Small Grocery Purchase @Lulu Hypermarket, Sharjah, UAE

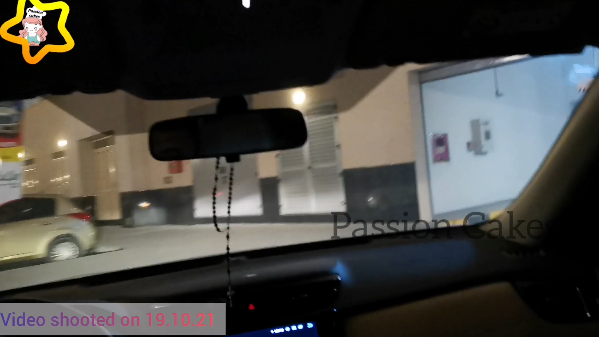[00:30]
ഈ ലുലുവിൻ്റെ റൈറ്റ് സൈഡായിട്ട് കാണുന്നത് സഫാരി മോളാണ്. ഈ ഏരിയയിൽ ഇപ്പം നെസ്റ്റോ, സഫാരി,